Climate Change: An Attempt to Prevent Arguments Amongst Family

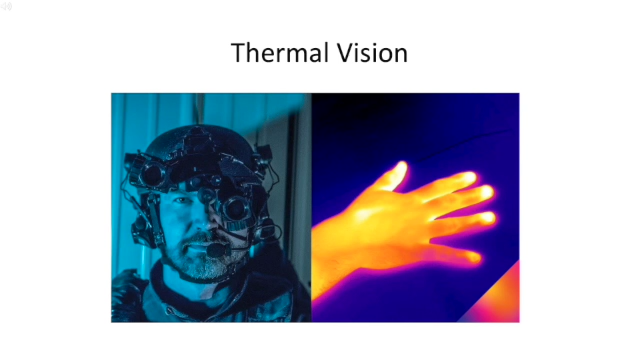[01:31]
A good way to visualize this is by considering heat vision goggles that view infrared light reflected off of objects. Red, orange, and yellow hues indicate more infrared radiation and thus more heat.